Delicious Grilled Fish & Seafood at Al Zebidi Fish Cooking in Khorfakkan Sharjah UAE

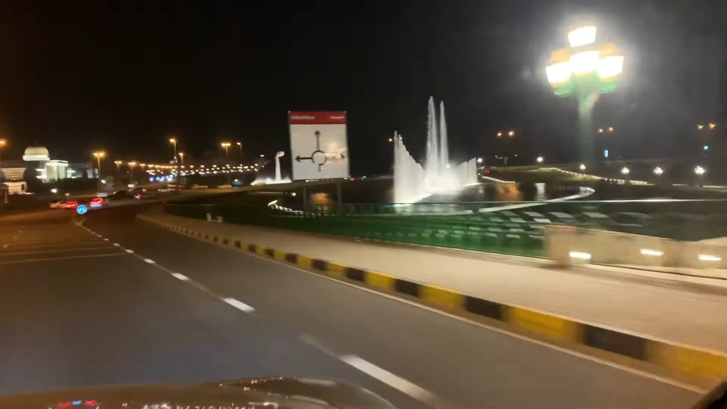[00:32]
On our way to the restaurant, we passed by this roundabout where fountains at every corner can be seen. It made the area look vibrant and bright at night.